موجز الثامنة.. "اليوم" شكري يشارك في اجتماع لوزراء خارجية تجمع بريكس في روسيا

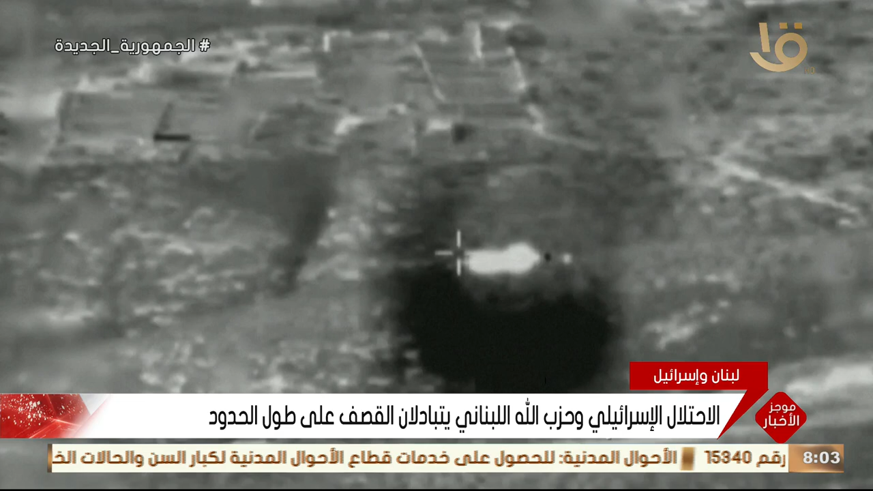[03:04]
الإنذار في المطلة وكوريات شمونة وبلدات أخرى بعد تحذير من تسلل
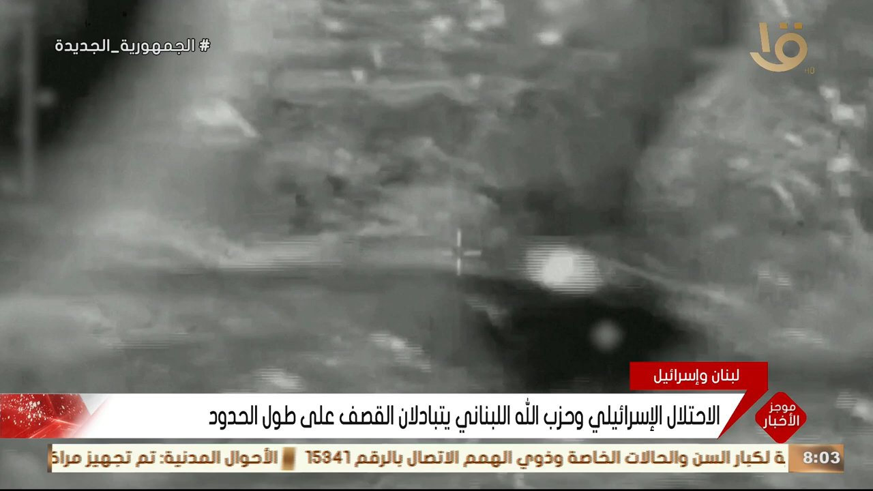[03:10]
مسيرة ومن جانبه قال جيش الاحتلال الإسرائيلي أنه قضى على عناصر لحزب الله قامت بإطلاق صواريخ مضادة للطائرات نحو طائرات حربية حلقت في سماء لبنان